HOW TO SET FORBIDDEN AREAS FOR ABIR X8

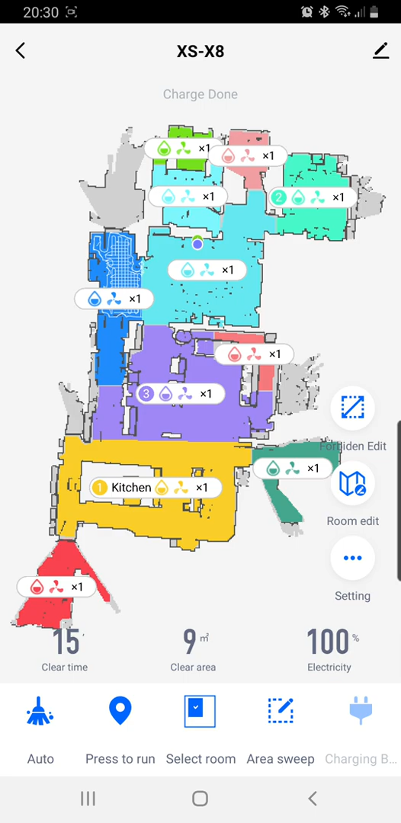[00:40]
All right, so the first thing I'm going to do is I'm going to click on Forbidden Edit, and Forbidden Edit is over here. Okay, and just go into Forbidden Edit. I'm going to click on it. Then I'm going to go Plus Sweep, so let's just go Mop Sweep, that little plus there. Okay, I'm going to click on that. Okay, see, it gives me this little red block that I can move around.
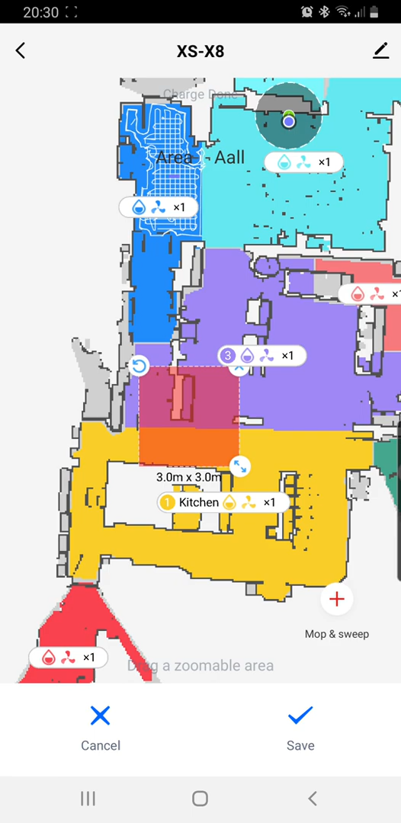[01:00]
Okay, then I'm going to go down, and the first one I'm going to do is just buy the oven. It gets pretty hot there. Oh, it is sometimes a bit frustrating because you might click the cross to get rid of the square instead of the reduced size. So I'll just move it down here, and let's get the looking right.
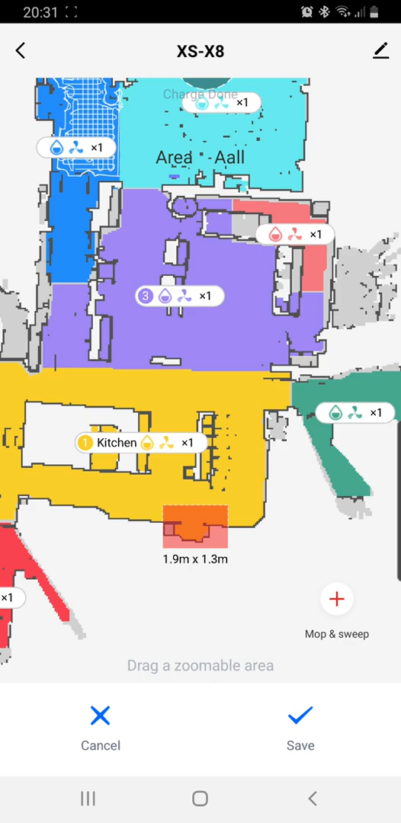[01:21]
Okay, there you go. That's that one. Okay, now you want to do another one. Just hit the plus again. It gives you another square. There's a mat that we don't get stuck on. So just resize it there. There's the mat. Okay, hit the plus again.
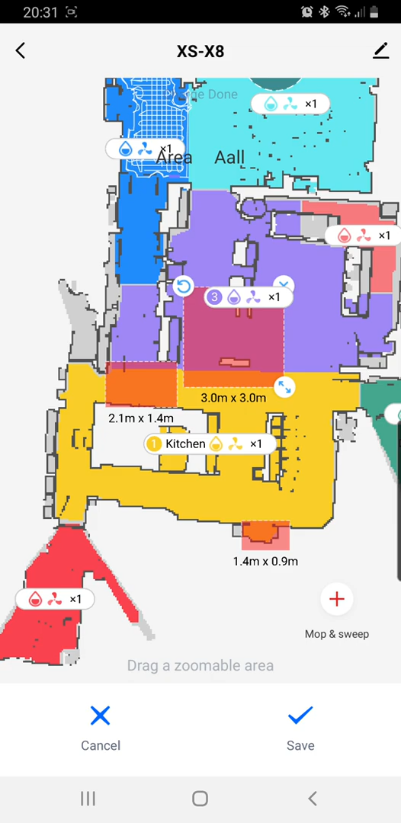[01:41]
This is two little gates here. We don't get stuck on the gates. Let's put a little plus here. Okay.
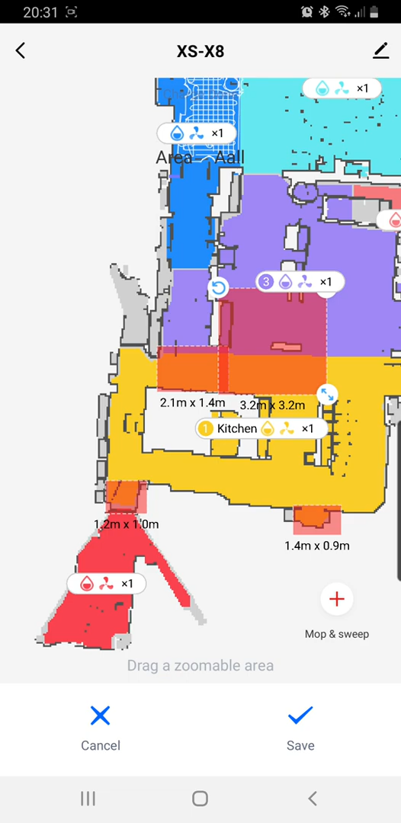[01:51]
Another one on the other side. Okay. All right. Then there's a little chair.
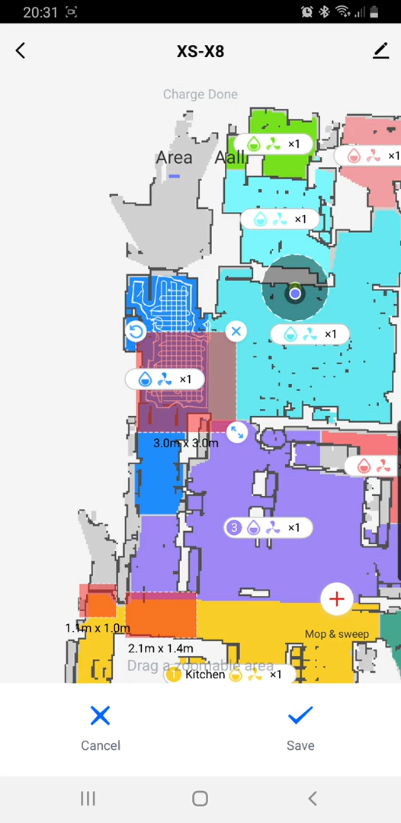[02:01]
This little chair, the legs are a bit narrow, so it sometimes can get stuck underneath those legs. So you put those there. Put another one by the TV. So the TV is in this corner here. So I'm just going to put it over there. Okay. That's where the TV is. And there's a lot of cords by the TV as well. We don't want it going in the pantry. So we just put it there.